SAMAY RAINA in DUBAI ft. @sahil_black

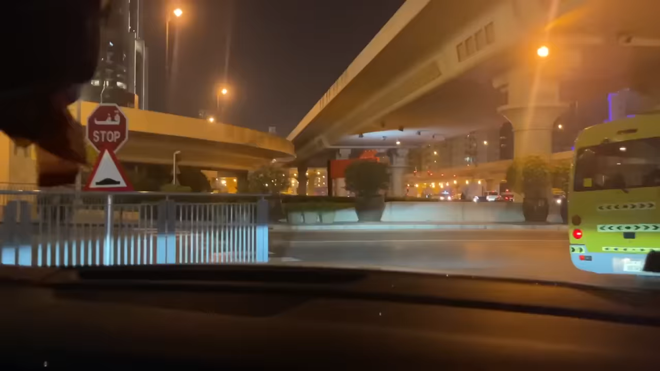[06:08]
दोस्तों पिछले 10 मिनट से हम इस मरासी रोड पे गाड़ मरा रहे हैं दोस्तों